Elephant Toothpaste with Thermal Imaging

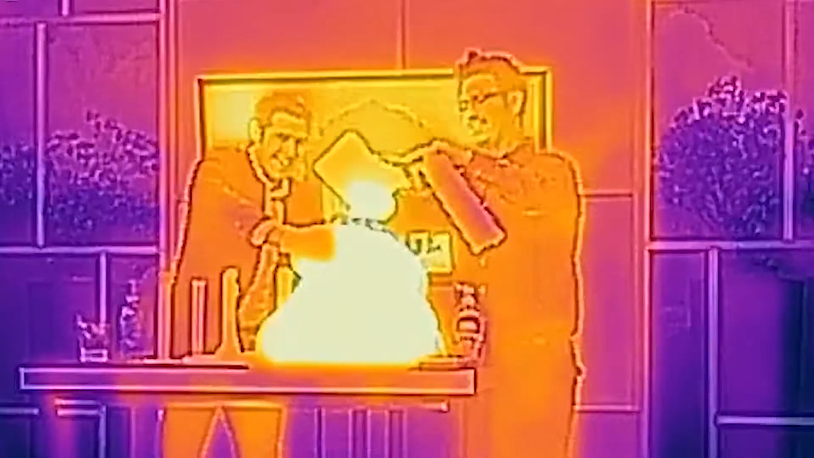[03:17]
this one's really warm it's really warm it's giving off lots
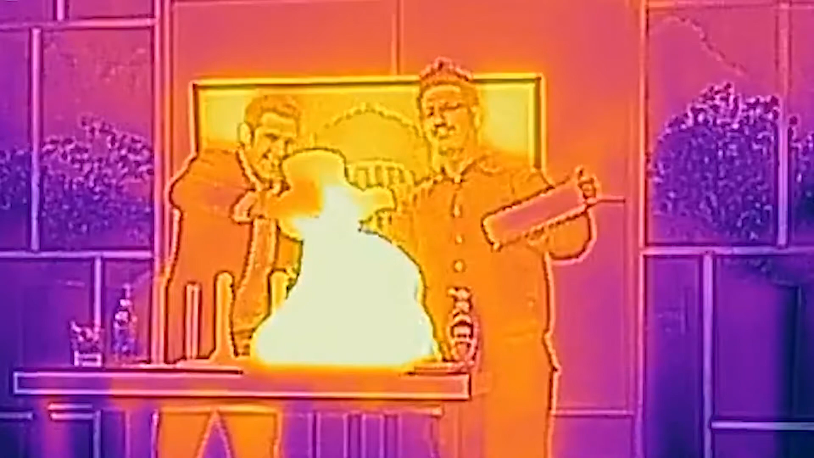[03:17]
I probably shouldn't be touching that no that's wearing gloves that's where we're wearing gloves and as you can see here it's warm it's exothermic it actually is giving off quite a bit of heat which is really cool